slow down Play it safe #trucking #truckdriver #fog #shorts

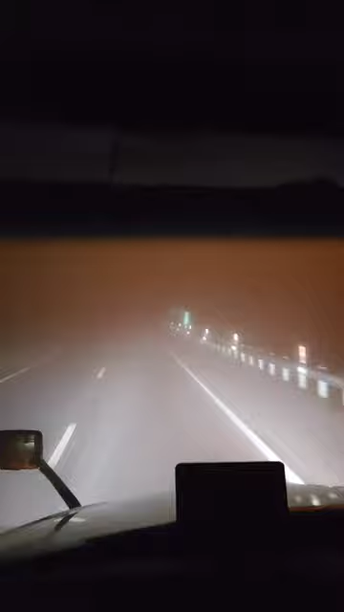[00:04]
If you're in Pennsylvania and you're up here, what is this, mile marker 117 going northbound? And this is what, High Ridge Park? I'm going to be getting off soon. You know, the Pottsville exit? Take your time. Take your time. I don't care if people are flying by you at 70 or 80 mile an hour. Look, here. Right now, I don't know what this guy's pulled over on the side. I don't know if he's in the road. I don't know if he's just moving really slow along with me. Like, take your time.